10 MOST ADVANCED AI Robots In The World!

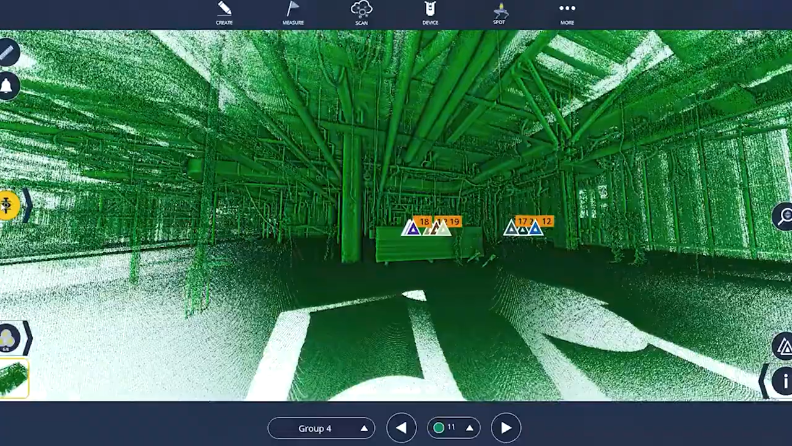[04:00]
which utilizes the robot to capture highly precise scans of the surrounding area for applications in construction and other industries.